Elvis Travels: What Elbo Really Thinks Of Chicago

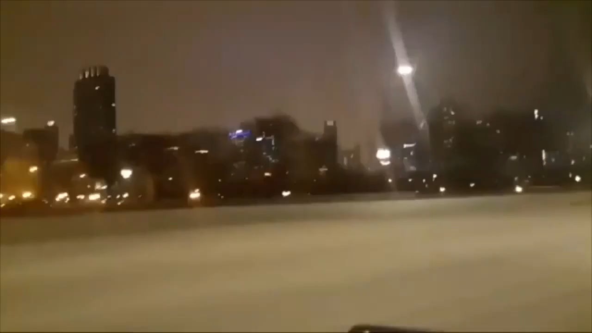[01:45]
This is what you call the best in the world, Chairman. You're looking at the city of Chicago right there.
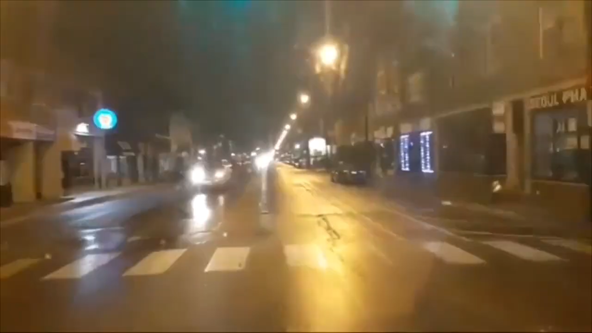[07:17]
City of Chicago, huh? You guys want to live in Chicago, huh? What a corrupt city. What a corrupt city. Talk about living in the city of Chicago. What a corrupt city, man. Had enough of this corrupt city. What a corrupt city, man. Give me a break. Give me a break. This is what you call a city? This is what you call a city? This is what I call a corrupt city, is what I call this.
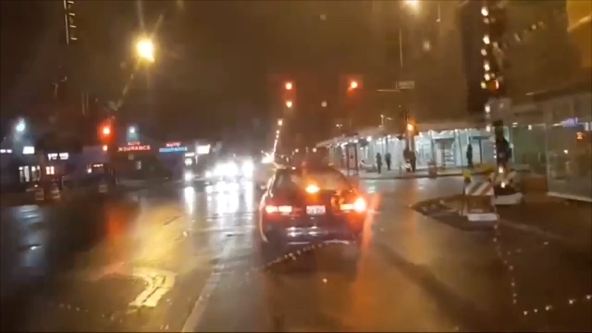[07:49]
A corrupt city. Yeah, that's what I call this, is a corrupt city. Call this a city? It's a corrupt city, man. Give me a break. Give me a break, Chicago. Talk about being the best city in the world. Look at your streets. Look at these streets. Look at these streets here. You can't even drive on the street here.
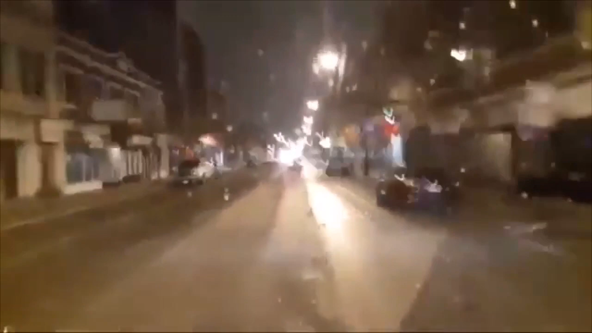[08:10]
What's wrong with you, Chicago? Fix the streets already, man. Give me a break, man. This is disgusting. Absolutely disgusting. Can't even fix the streets. Most disgusting thing I ever seen in my life. Can't even fix the streets here.